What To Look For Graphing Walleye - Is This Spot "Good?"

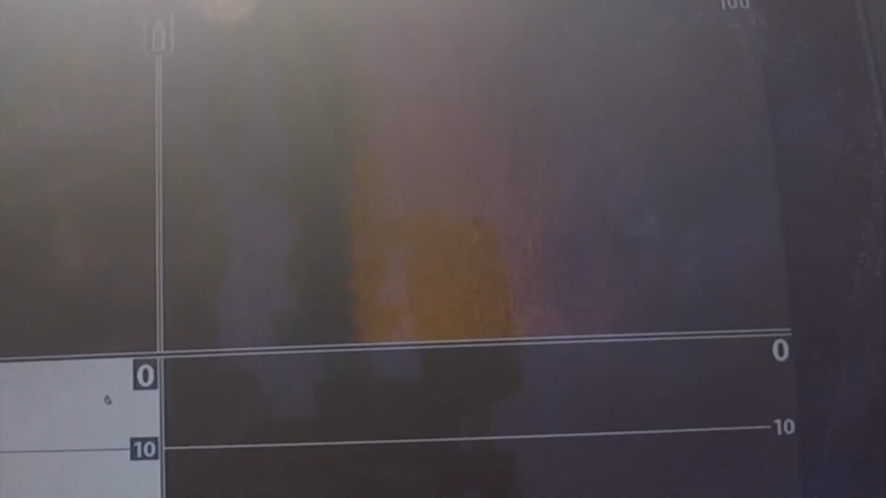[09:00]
It's probably a side imaging fish.
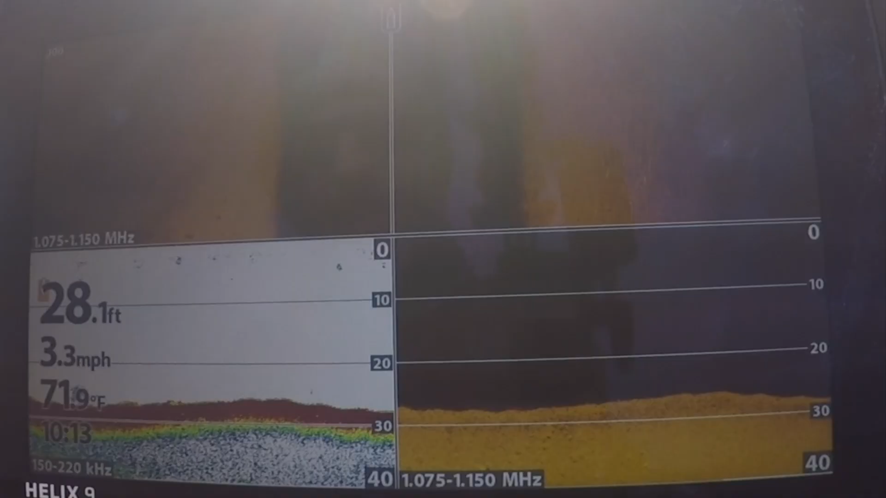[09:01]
On screen: depth 28.1 ft, water 71.9°F, speed 3.3 mph
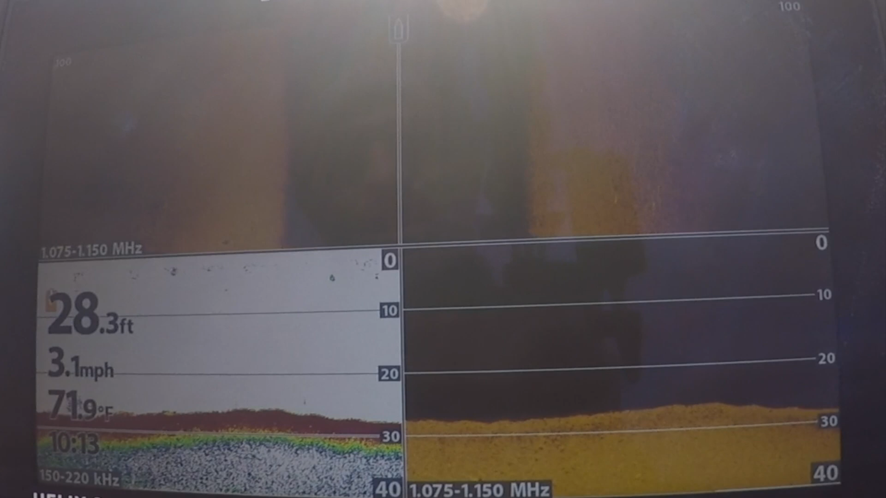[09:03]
On screen: depth 28.3 ft, water 71.9°F, speed 3.1 mph
You can see now, once we get away from these rocks and you see this kind of stuff, clear hard bottom or sand, like side imaging fish should really start to pop right now.
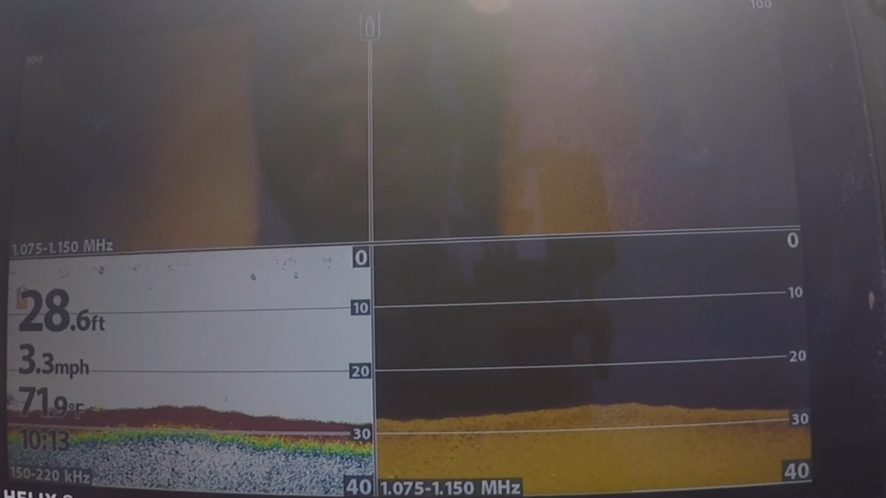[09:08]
On screen: depth 28.6 ft, speed 3.3 mph
Like if there's fish there, you're going to see them right now pretty much.
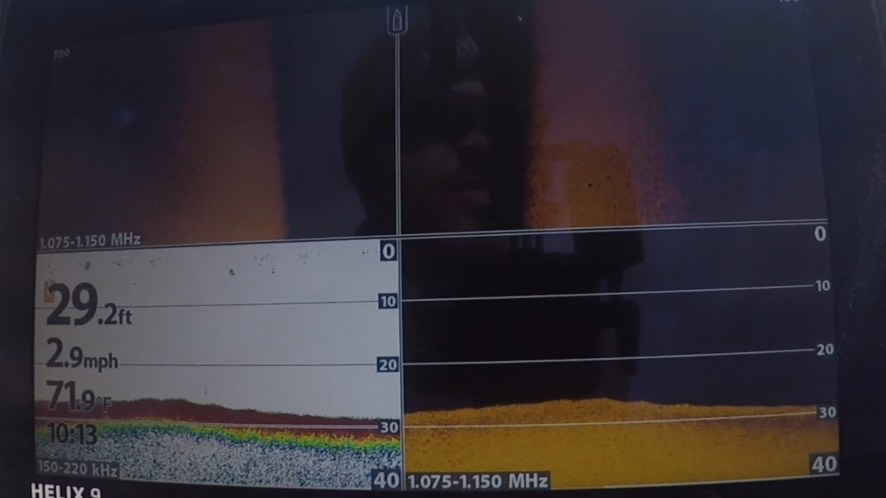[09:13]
On screen: depth 29.2 ft, water 71.9°F, speed 2.9 mph
Unless they're super, super negative, super tight to bottom, here's a fish on the bottom there, you're going to notice them when you're looking at a clear graph like this.
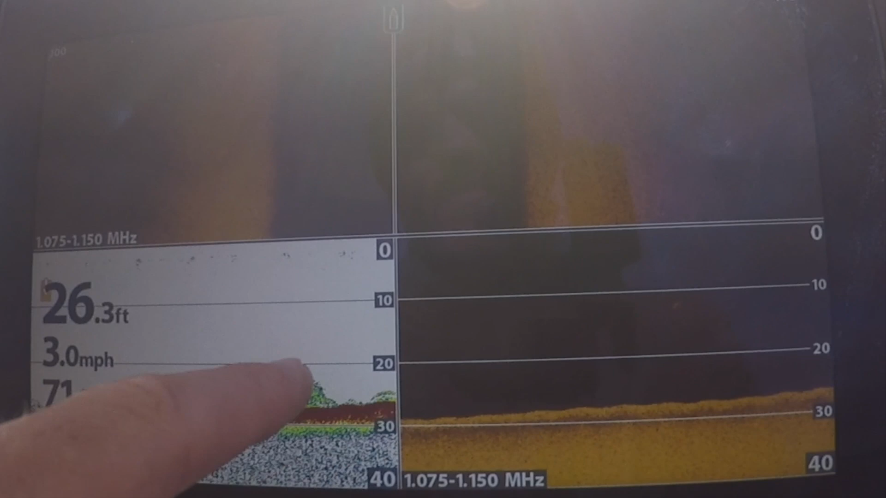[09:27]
On screen: depth 26.3 ft, speed 3.0 mph
Fish. This would be a spot worth trolling. But again, you're not always graphing every fish that's down there.
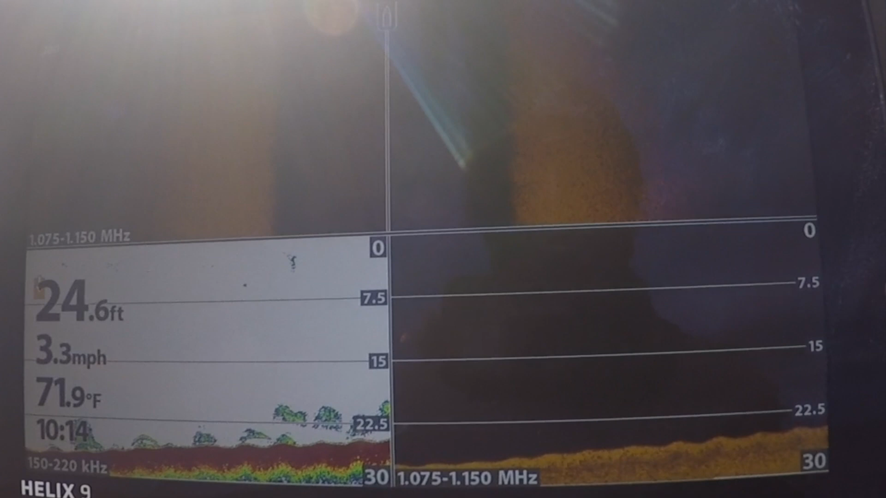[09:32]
On screen: depth 24.6 ft, water 71.9°F, speed 3.3 mph
So there might be something. Side imaging fish.
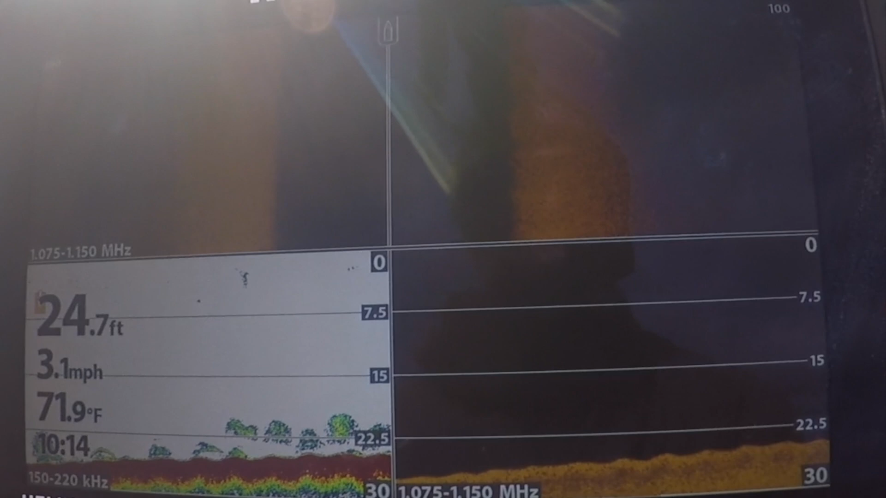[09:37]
On screen: depth 24.7 ft, water 71.9°F, speed 3.1 mph
There might be something you're not seeing and you might actually catch more than you expected to.
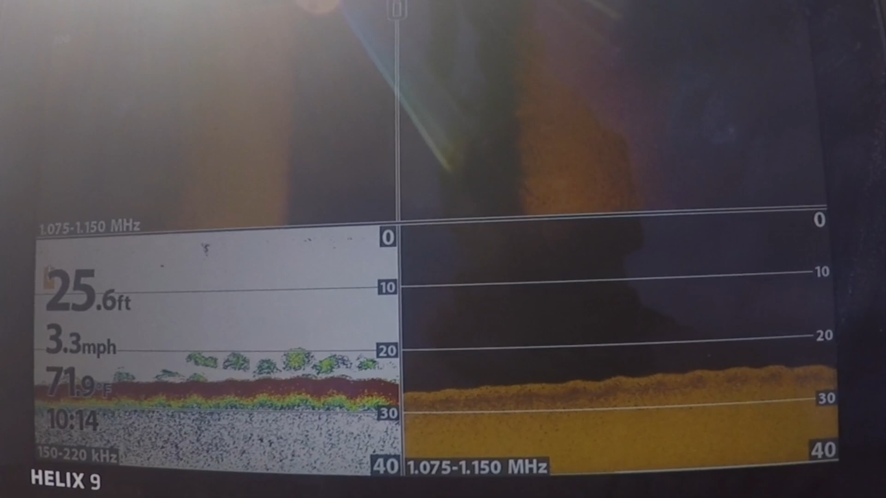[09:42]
On screen: depth 25.6 ft, speed 3.3 mph
It's fishable. That's a fishable spot.
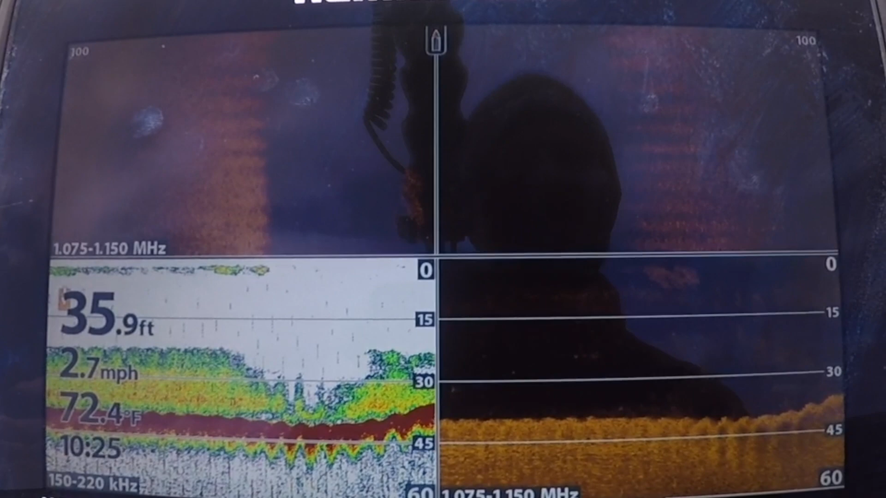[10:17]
On screen: depth 35.9 ft, water 72.4°F, speed 2.7 mph
Instead of looking at spot on the spot,
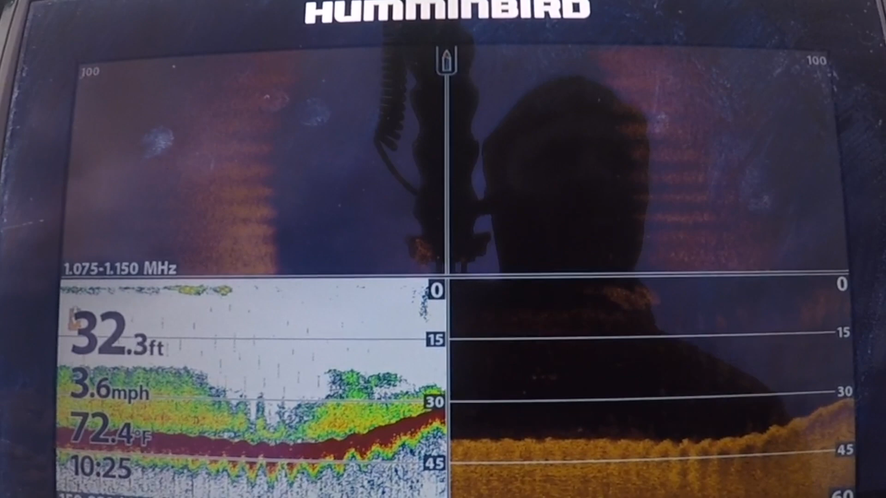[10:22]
On screen: depth 32.3 ft, water 72.4°F, speed 3.6 mph
little rock points and stuff, I want to see if I can find some numbers along a big shelf. You can see there's just a wall of bait down there,
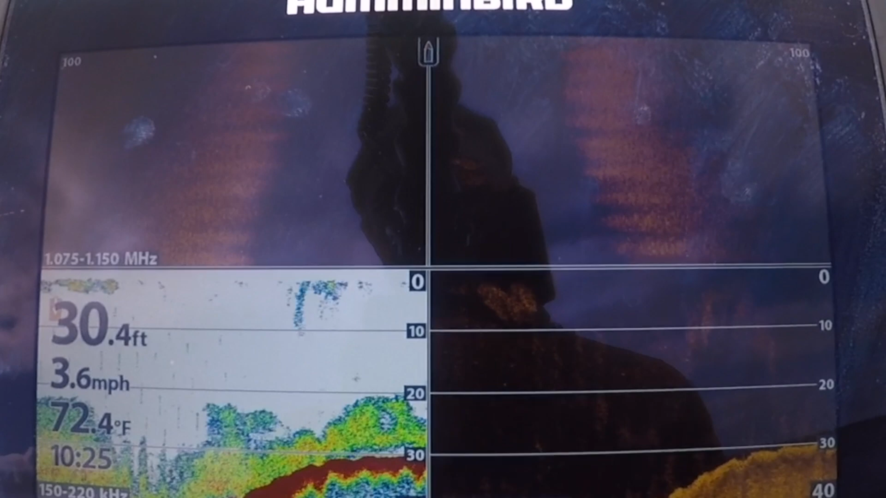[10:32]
On screen: depth 30.4 ft, water 72.4°F, speed 3.6 mph
just loaded with smelt. And I'm making that assumption because this is Lake Sakakawea.
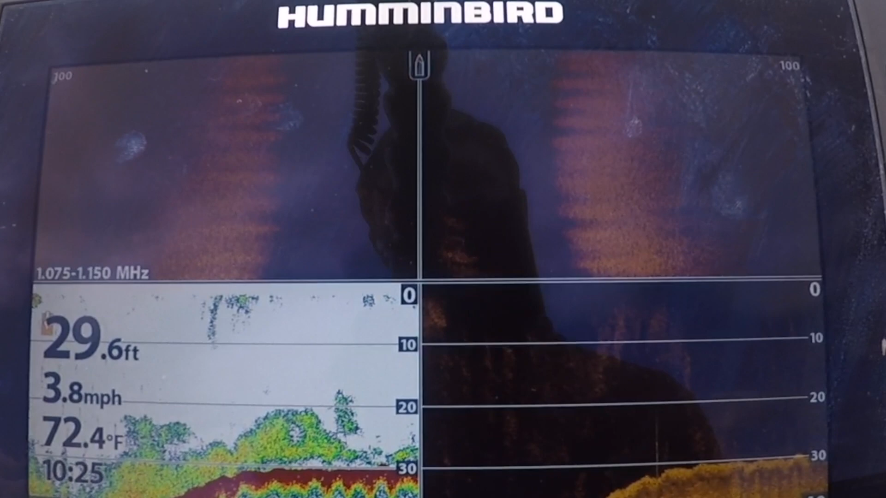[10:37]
On screen: depth 29.6 ft, water 72.4°F, speed 3.8 mph
If you see that much bait, it's probably going to be smelt.